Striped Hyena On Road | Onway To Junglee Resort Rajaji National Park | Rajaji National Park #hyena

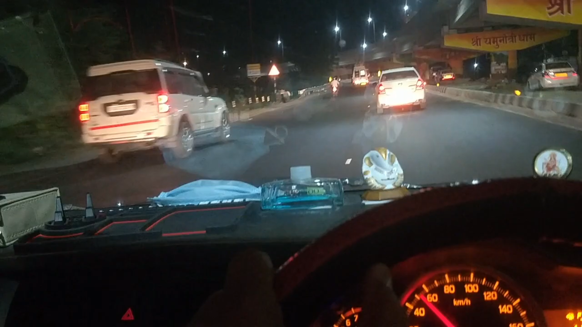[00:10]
जो श्यामपूर है श्यामपूर के पास में करीब 7-8 फीमेल सामर मिली थी बिल्कुल एक रोड के दर आ गई थी जो रेलिंग होती है
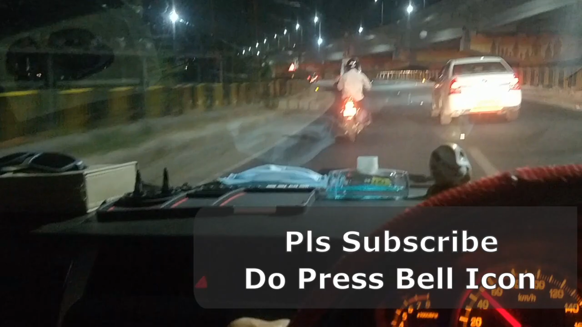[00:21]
वह हैवी ट्राफिक वाली उसको क इकालने की जुगत में खड़ी हुई थी सारी सामर थी है और अब यह वह पॉइंट आ गया होटल अलक नंदा वाला
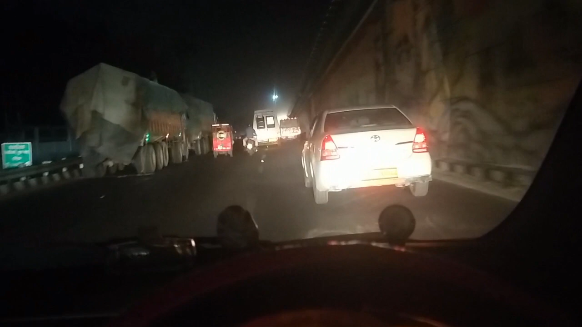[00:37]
जहां से हमें जंगली रिजोट के लिए राइट मोड़ना पड़ता है तो इस फ्लाइवर को हम नहीं चड़ेंगे यहां से लेट लेंगे यह बुलेट
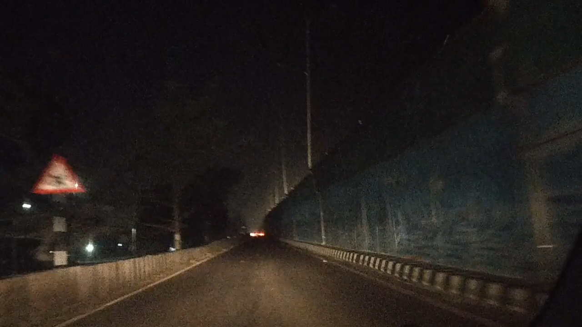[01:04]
और वहां से लेफ्ट तो जंगल यह आया कुछ उड़ता हुआ यह देखिए अंजनी माधा का मंदिर दिख रहा है बहार के उपर और इसके पीछे ही चंटी माधा का मंदिर है और कितना सुन्दा लग रहा है लाइटें जल रही है
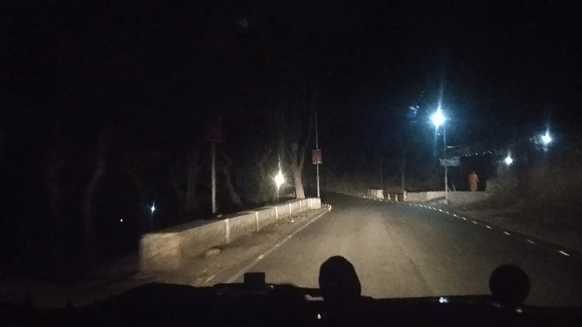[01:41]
दोस्तों यह वो एरिया आगया जहां मुझे एक बार टाइगर मिला था 2015 में और तब मैंने खेर वीडियो तो में बना था नहीं था लेकिन जूम कैमरा था तो मैंने उसकी फोटो ली थी मेरे
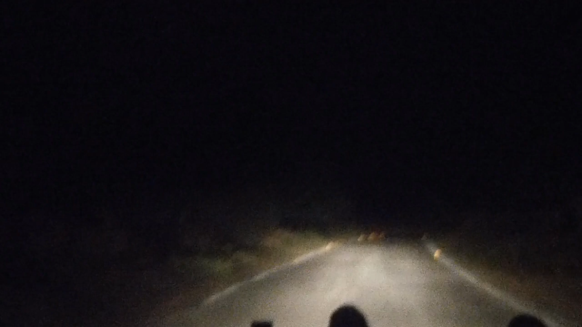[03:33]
वहां से कॉडिया गाउं जादा दूर नहीं है मश्कुल से आधा क्लिमेटर है भाग गया तब तक फॉरस की चोकी मिल गया फिर ट्रैक्टर में लेकर आया
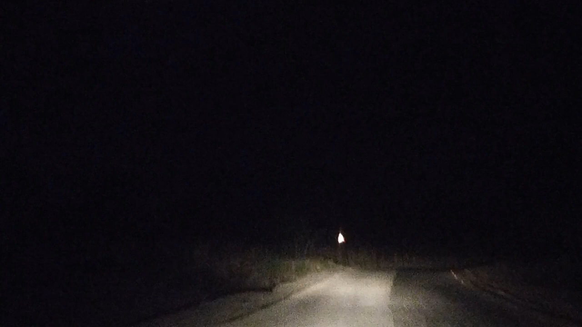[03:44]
लो घृता है सामने तो आपको डर अब अभी का सीन काई है कि हमें अगर लेपर्ड मिलेगा तो जड़ा सा भी डर नहीं लगे लेकिन अगर हादी मिलेगा तो हमेज ज्यासा डर लगें गया बाइक वाला तो फिर भी भाग सकता है हम जब तक घुमाएंगें वाएंगे तो यह स
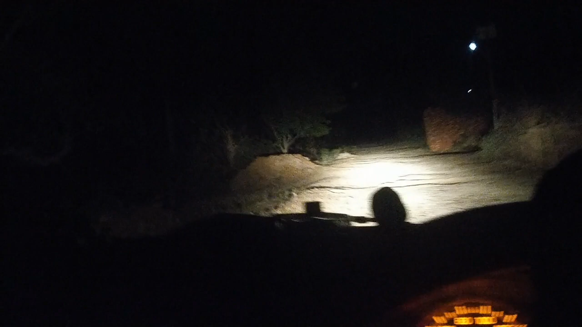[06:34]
अब भी जो है तो जंगल में एंटर करने जा रहे हैं और काफी आंधी आई है तो काफी सारे पत्ते विक्रे हुए है और दिल बड़ा खुश है जो हमने दो हाइना देख लिए इतने बड़े साइज के हाइना
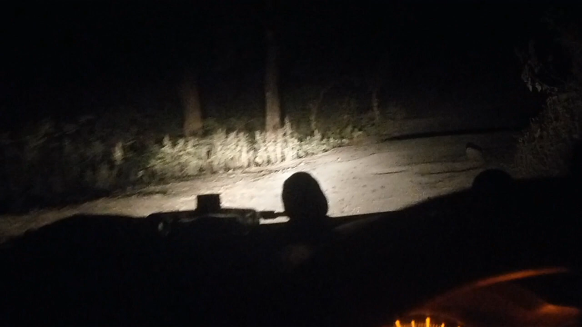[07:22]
वहां मिला है हाती एक यह पॉइंट है जहां आती बहुत मिलता है लेकिन यहां नहीं मिला है चलो